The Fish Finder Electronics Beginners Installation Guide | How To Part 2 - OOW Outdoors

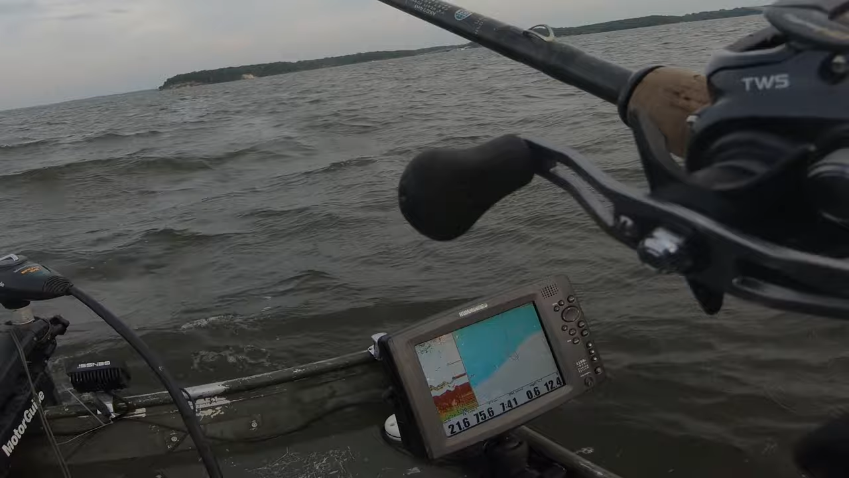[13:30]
Basically what it does is the fish finder will highlight a blue, I'll try to flash some footage of this, a blue like shaded area on the entire lake that will be between 15 and 25 feet.